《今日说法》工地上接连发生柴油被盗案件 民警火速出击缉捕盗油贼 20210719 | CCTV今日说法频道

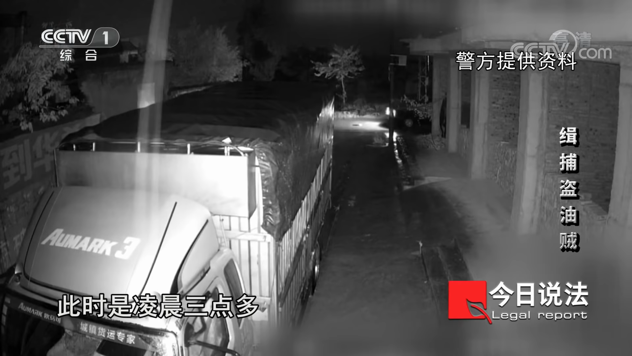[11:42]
这是又一起柴油被盗案件的监控画面此时是凌晨三点多画面中原本停着一辆大货车一辆黑色轿车经过的时候突然停了下来没过多久这辆轿车倒车停靠在这辆大货车旁边
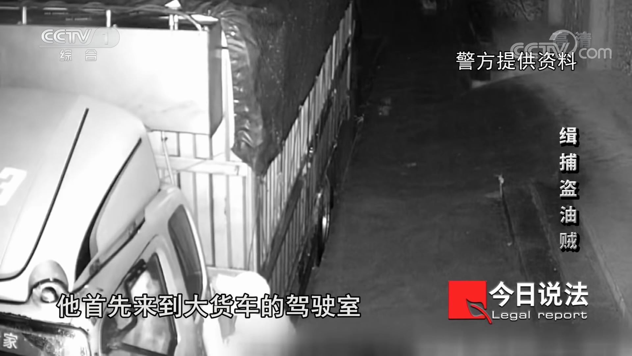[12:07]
轿车停好之后车上下来了一名男子下车之后他首先来到大货车的驾驶室应该是想要弄清楚车内的情况副驾驶的这个人他就会下来下来之后他就会观察大货车上面驾驶员的情况